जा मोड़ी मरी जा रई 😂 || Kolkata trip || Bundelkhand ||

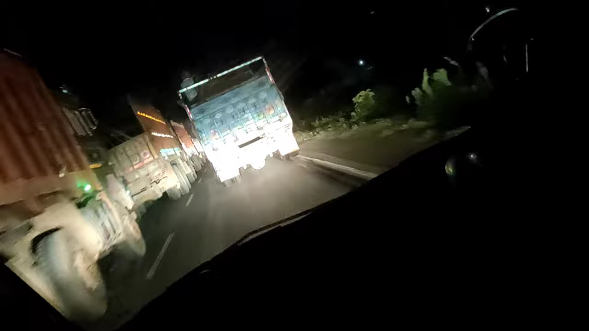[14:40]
चार किलोमीटर का जाम लगा था लेकिन जो हमारे सामने बाहुबली ट्रक जा रहा ना ये हमें रास्ता दिखा रहा है क्या नहीं, और साइड वाले ट्रक ये हमें डरा रहे हैं, समझ में नहीं आ रहा किस बात का यहाँ पर जाम लगा के रखा है।